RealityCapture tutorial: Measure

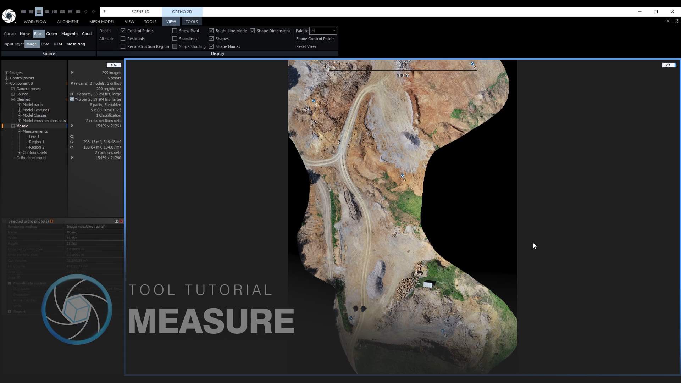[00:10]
like in the case of contours a prerequisite for drawing tools and measurements to work is an ortho projection in one 2d view as before the tools can be found in the ortho 2d tools to activate them we will click on measure now the drawing tools are active before we move on to volume and area calculations let's get familiarized with the basics of drawing tools we can pick from a number of drawing tools my favorite is
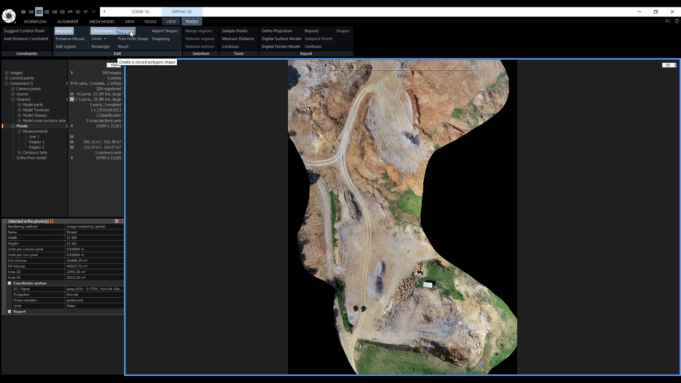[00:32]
the polygon because it can be easily edited we will go over editing in just a bit to start drawing just left click with the mouse additional vertices are
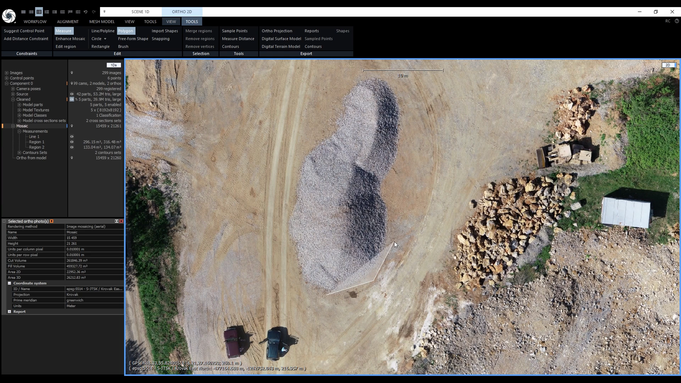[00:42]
also drawn with the left mouse button so we'll continue to create a polygon around this entire pile if we make a mistake we can remove the last vertex using the right mouse button to cancel the entire drawing press escape and to close the shape we have three options move the mouse cursor near the first vertex it will snap to it and now we can just left click to close the shape instead of snapping to the first vertex we can snap to the last vertex and again close the shape with the left mouse button
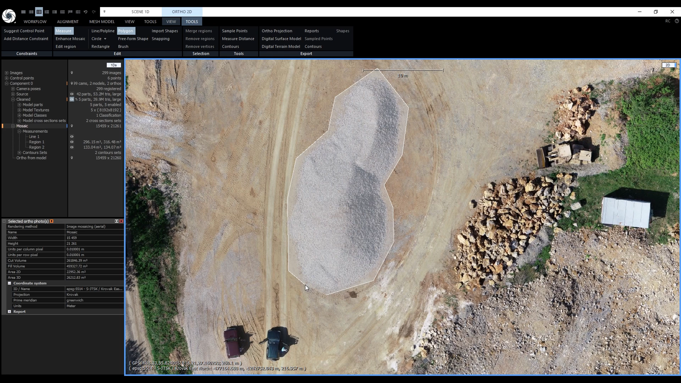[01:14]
or we can just double click to place the last vertex and close the shape after we close the shape a new panel appeared in the 1ds and a new 2d view appeared displaying the height profile along the boundary of the shape we will check them in a while let's draw another shape
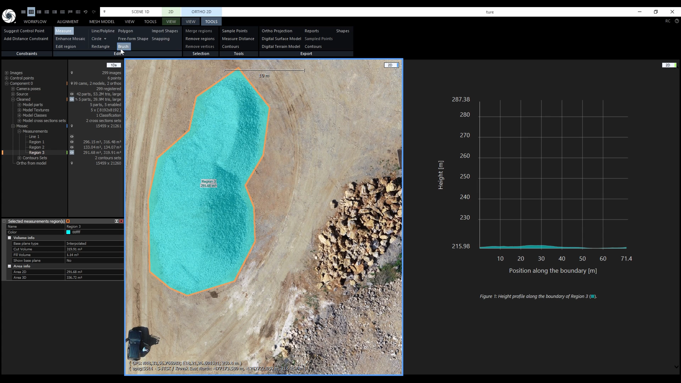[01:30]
with the brush we can draw with it and change the size of the brush like in other photo editing software using the square brackets on the keyboard we can also use it with modifiers on selected
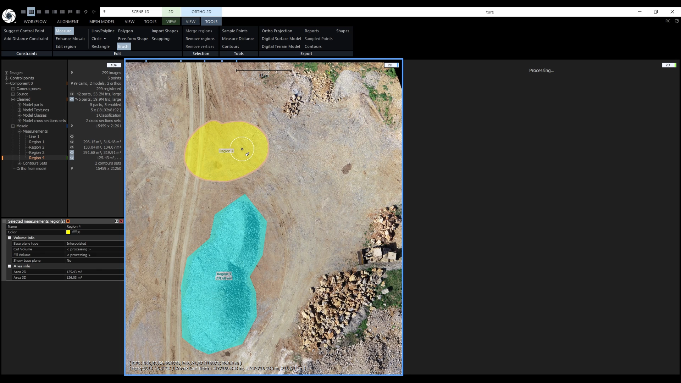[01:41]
regions hold down control to add to the region a small plus sign is visible in the brush or hold down shift to subtract from the region and a small minus is visible in the brush shapes like polygon polyline and the freeform shape can also be edited let's quickly draw another polygon
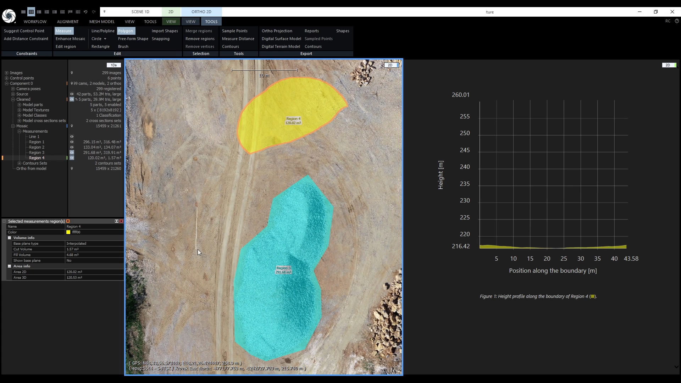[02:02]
now let's disable measure and let's enable edit region I can select multiple polygons and edit them all at once let's select the second one by holding down control and clicking on it there are two options how to select vertices first option is to simply click on them we will see that it is highlighted to select additional vertices hold down control key and left click on multiple vertices we can also select
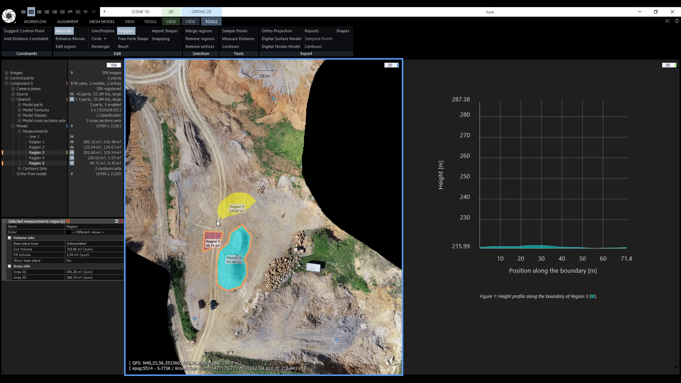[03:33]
drawing a new polygon with the pressed left alt key the mouse cursor will now snap horizontally or vertically it can also snap to control points to vertices or edge edges of existing regions finally it can snap perpendicular to the last segment all of the snapping options can be controlled in the snapping panel it can be turned on here by default all of the options are turned on definitely try to play with all the drawing tools and now let's move on to measurements when I finished the first polygon I mentioned that a new panel opened in D1
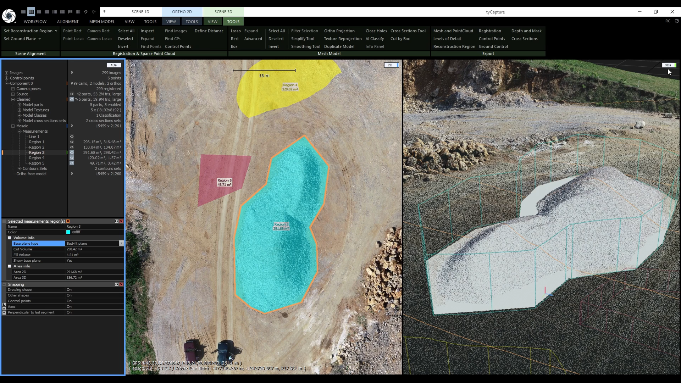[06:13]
finally there is the best fit plane the best fit plane uses linear regression to calculate a flat plane from the boundary of the shape it's time to take a look at the height profile let's switch the right view to 2d to display the profile and let's enable and select this line number
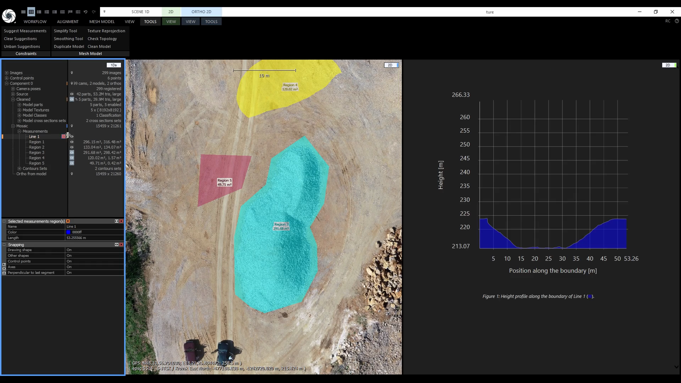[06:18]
one the height profile has two axes position along the boundary and height right now their scale is one to one but we can change the scale of the height with the mouse scroll wheel like this notice
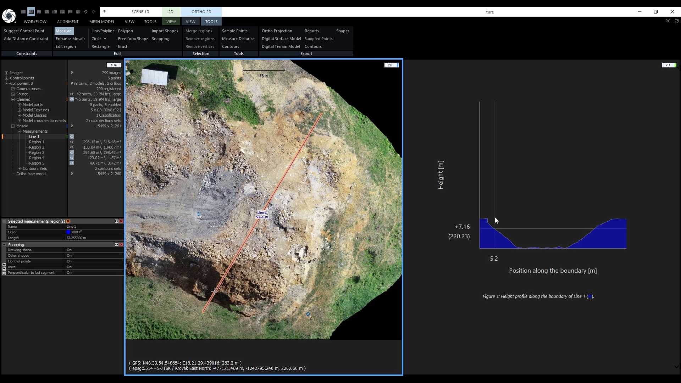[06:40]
that when we move the mouse cursor over the height profile we can also see a cross moving along the line in the left 2d view simultaneously the height profile shows the exact position and height of the cross just a couple of notes before moving on it is possible to select multiple regions to